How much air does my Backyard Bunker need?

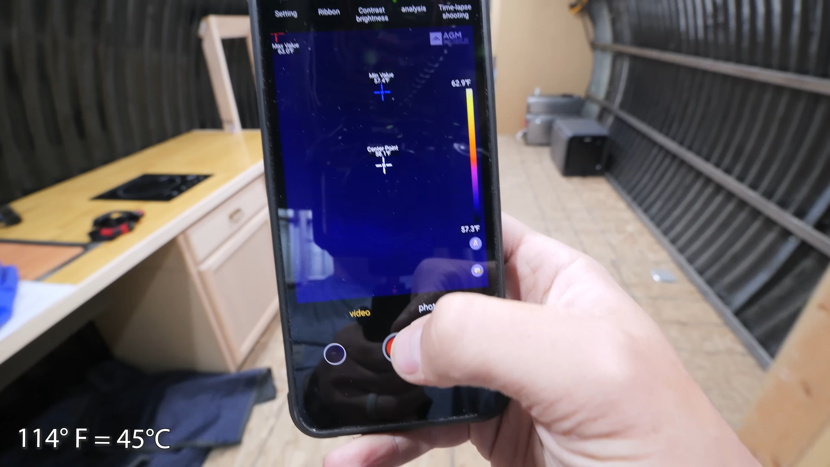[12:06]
Doing a quick heat test with the Wave 3 is currently outputting 114 degrees Fahrenheit
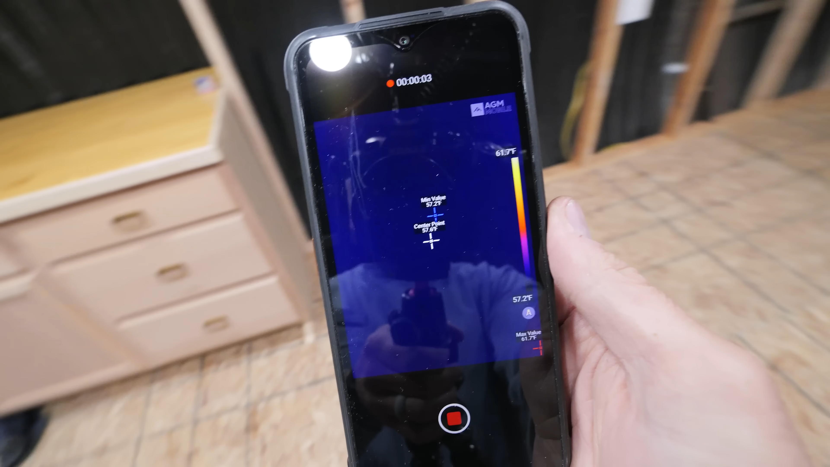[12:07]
On screen: scale top 61.7°F, scale bottom 57.2°F
and we have a thermal camera that can get a reading on each of the vents.
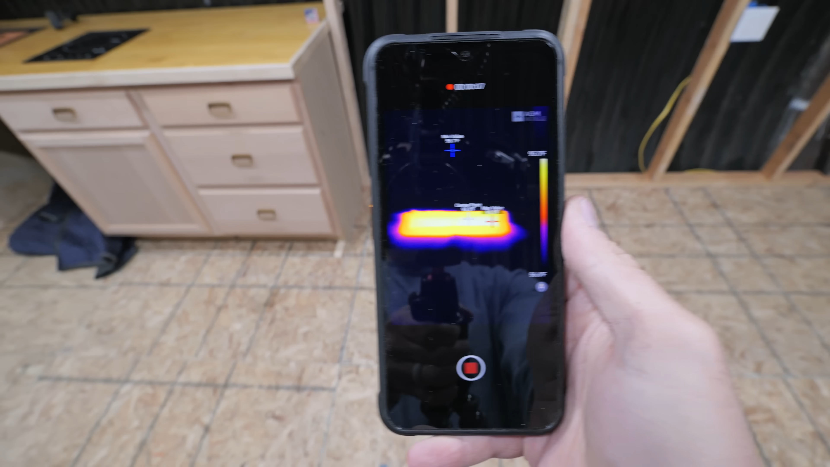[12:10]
We have 90 degrees Fahrenheit coming out of that vent in the ground.
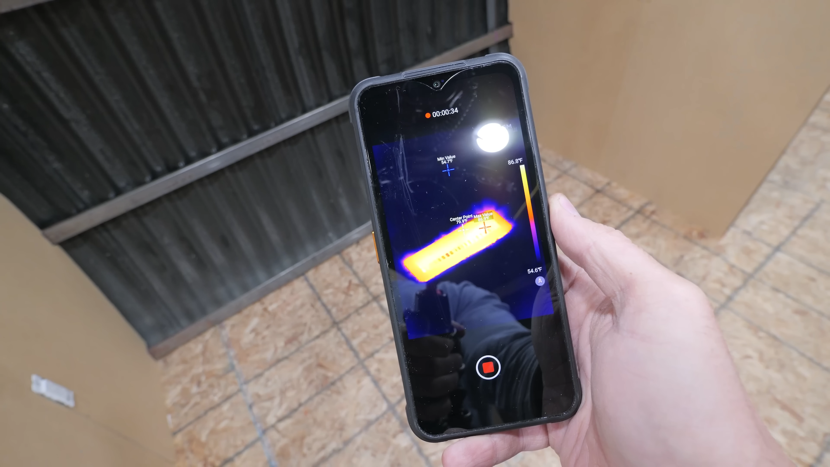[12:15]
On screen: scale bottom 54.6°F
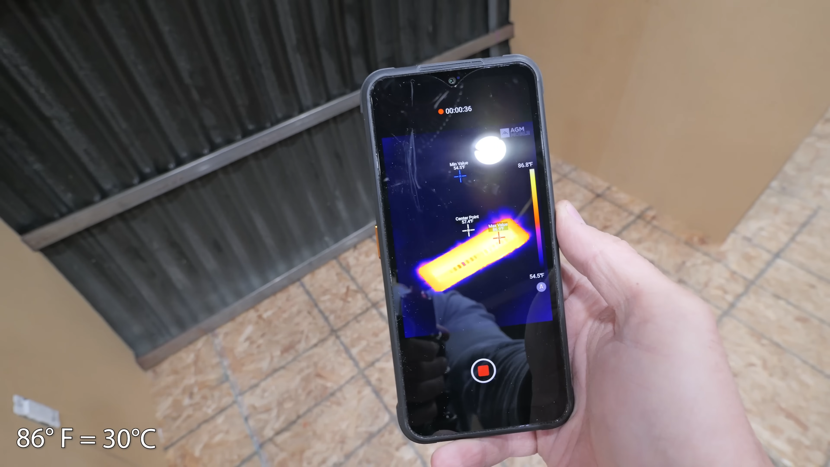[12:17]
We have 85, 86 degrees coming out of that vent.
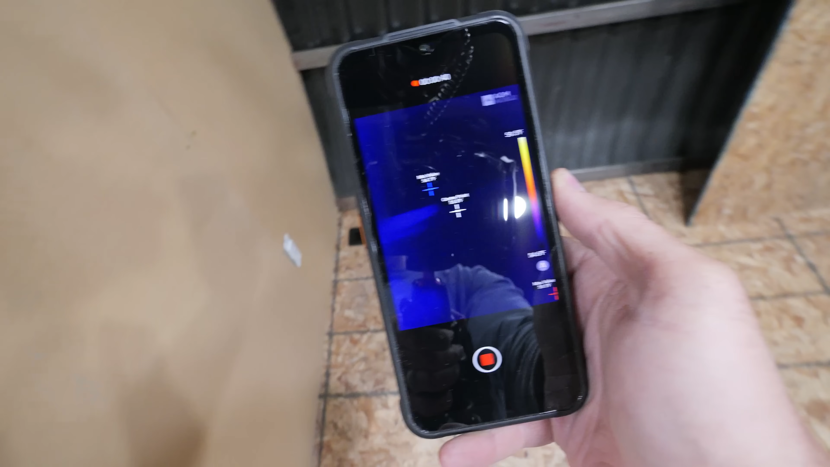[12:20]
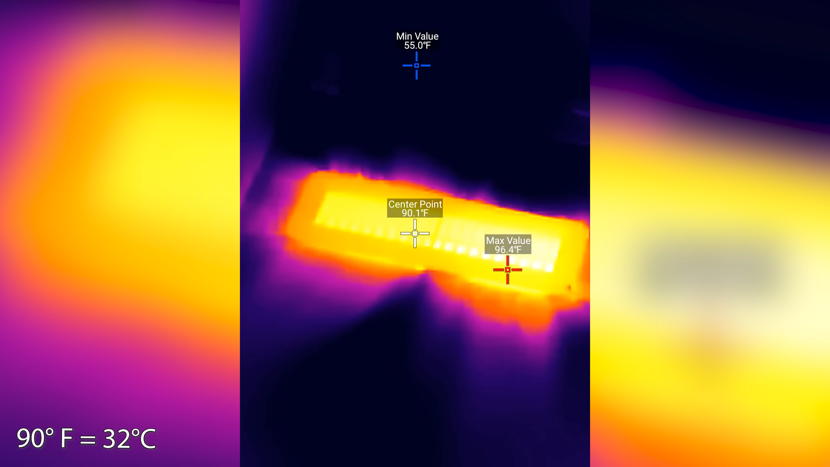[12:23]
On screen: spot 90.1°F, max 96.4°F, min 55.0°F
And then back here in the master bedroom another 90 degrees worth of temperature coming out of that vent.
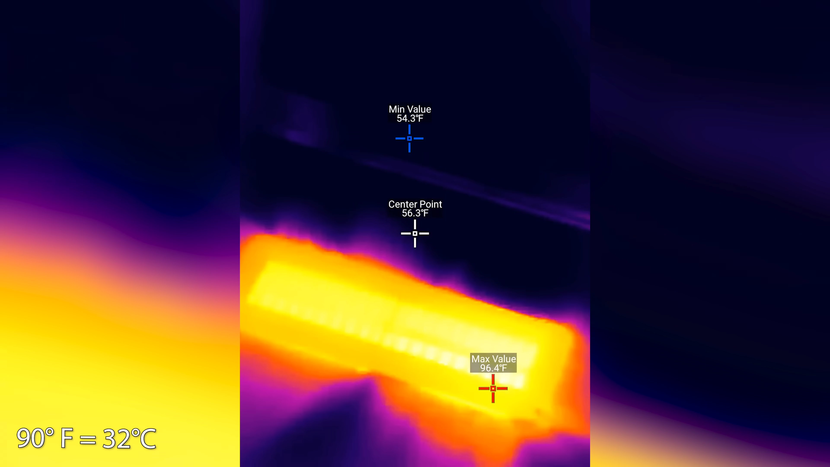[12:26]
On screen: max 96.4°F, min 54.3°F
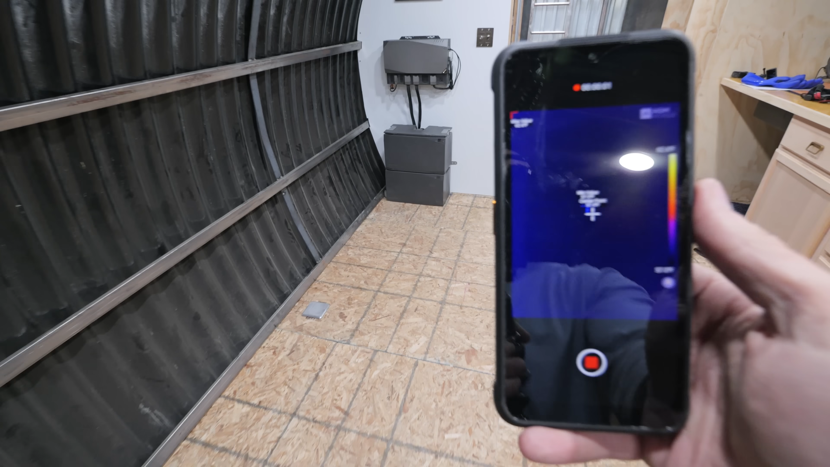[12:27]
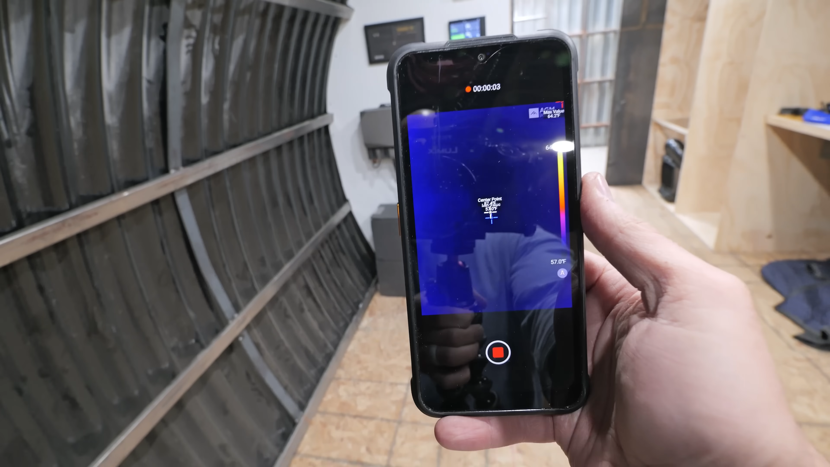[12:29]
And just for kicks and giggles let's look at what we have mounted to the wall. The inverter has heat coming out of the top.
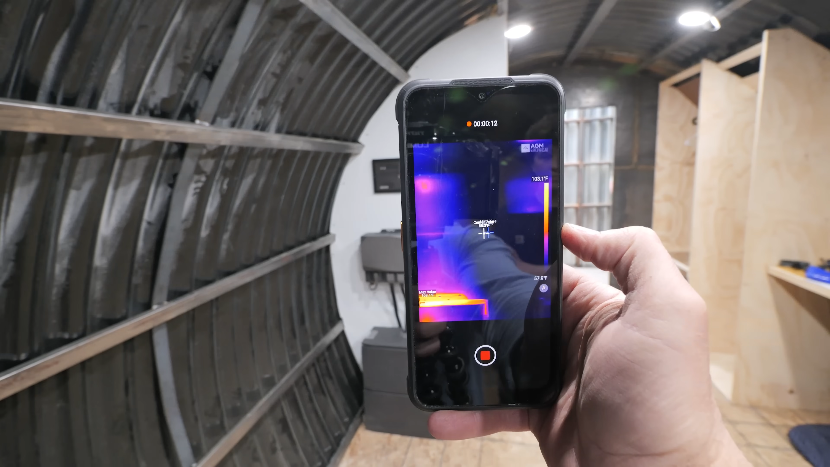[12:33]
That's the control panel with our DC fuses. The oxygen reader.